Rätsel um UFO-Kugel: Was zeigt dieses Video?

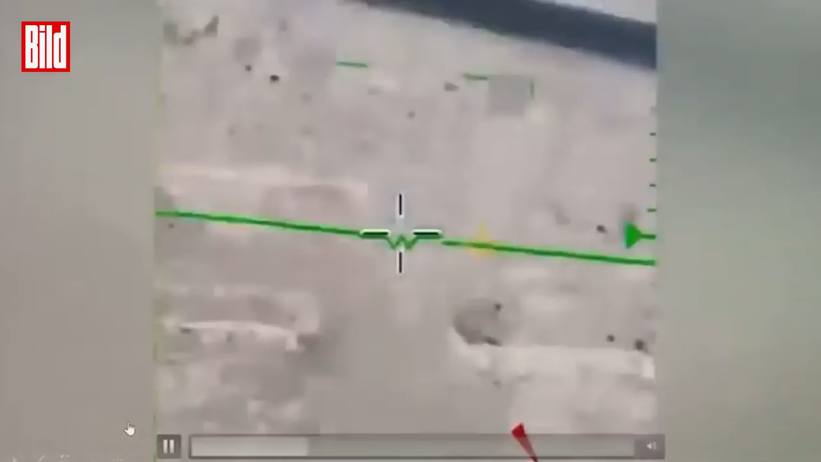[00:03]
Haben Sie es gesehen? Dieses UFO-Video wurde jetzt erstmals der Öffentlichkeit gezeigt und ist eine echte Sensation.
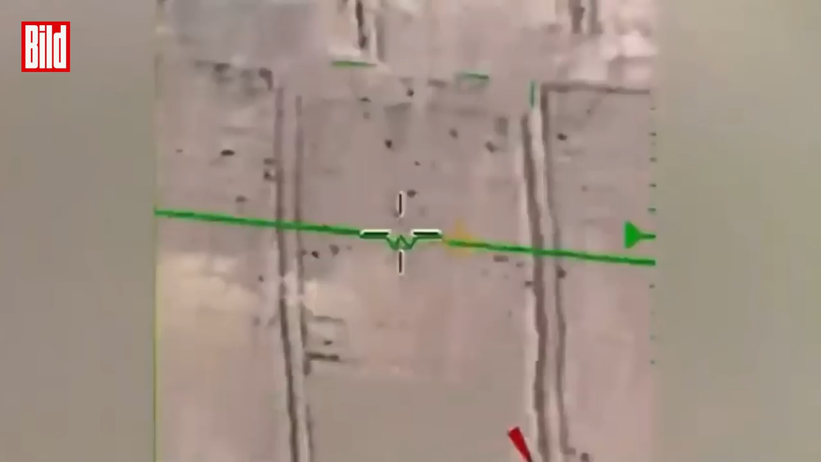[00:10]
Zu sehen ist eine silbrige Kugel, die über einem Ort im Nahen Osten schwebt.
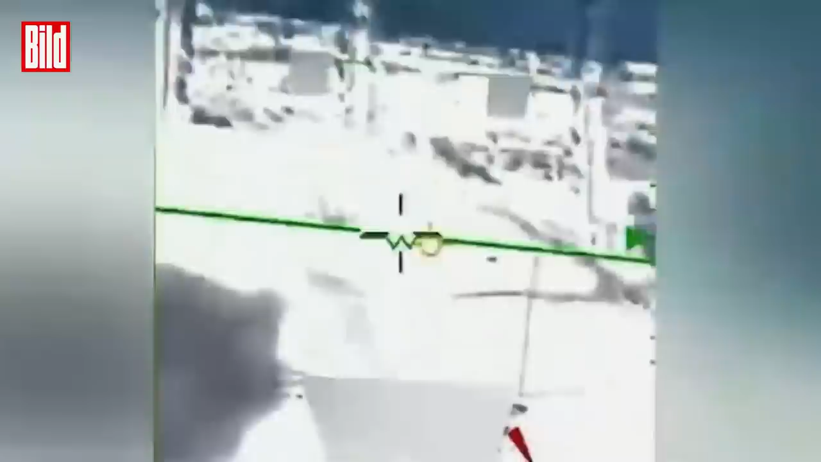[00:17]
Die Aufnahmen von 2022 wurden von einer Aufklärungsdrohne gemacht.
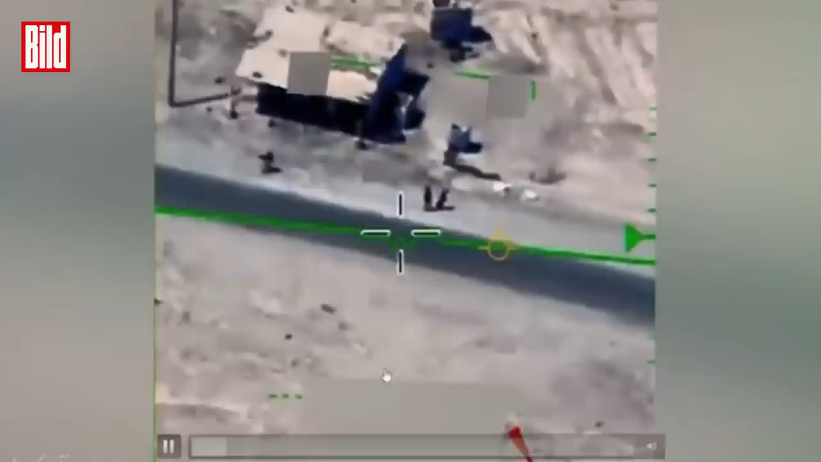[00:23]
Bei dem Flugobjekt ist kein Antrieb erkennbar. Es wirkt rätselhaft, wie sich die Kugel in der Luft halten kann.